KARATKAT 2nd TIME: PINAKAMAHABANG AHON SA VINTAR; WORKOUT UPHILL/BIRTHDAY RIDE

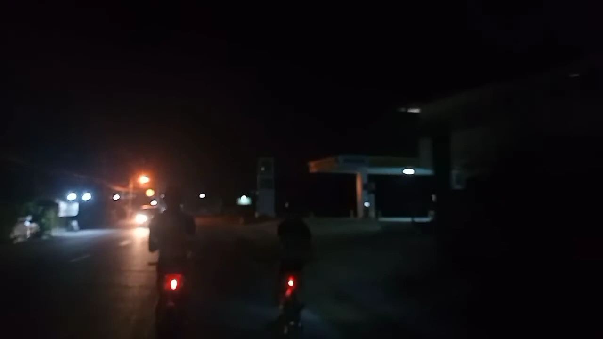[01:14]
Of course, dito kami nalabas pumunta ng sentro ng lawag and going to winter Okay, so yun po yung aming rides ngayon Ang kahapon nakapag-rise din tayo sa sabat So, at least may kunting din sa yung day kahapon